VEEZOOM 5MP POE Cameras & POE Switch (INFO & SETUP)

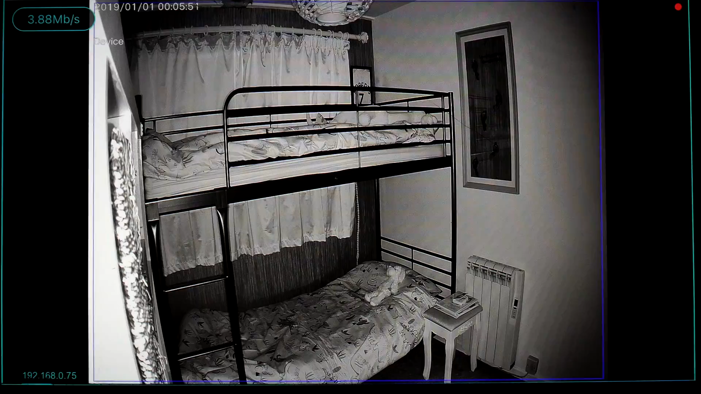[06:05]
First I'll show you the footage on my phone, then I'll show you the footage that's recorded on the app.